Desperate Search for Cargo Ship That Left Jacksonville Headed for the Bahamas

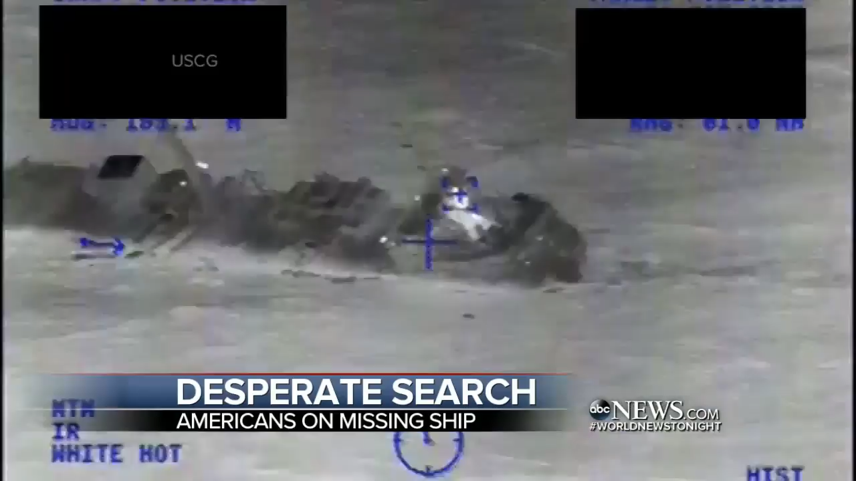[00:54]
This just hours after the U.S. Coast Guard staged a dramatic nighttime rescue of 12 people who
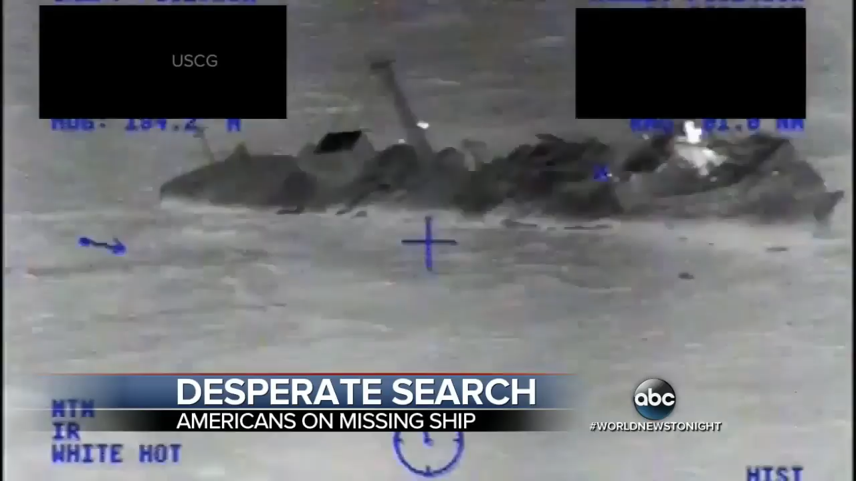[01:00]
had abandoned a Bolivian cargo ship 51 miles north of Haiti. Survivor halfway up. Tonight, the hope for the same kind of rescue for those 33 people aboard the El Faro.